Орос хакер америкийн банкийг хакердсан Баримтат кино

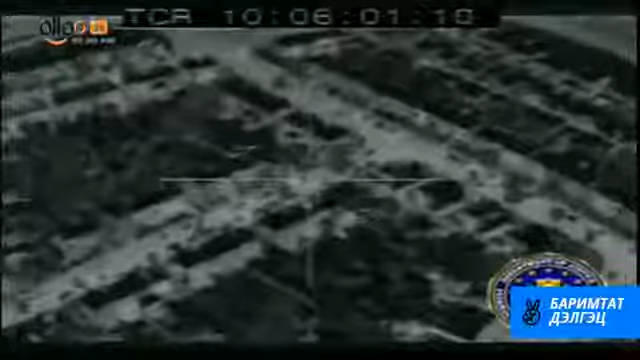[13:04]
Шигалковын байшин 24 цагийн ажиглалтанд авч үүнд цагдаагийн дуу намсгагчтай нислэг тэрэг шөнийн дуран хараа ашигласан байна.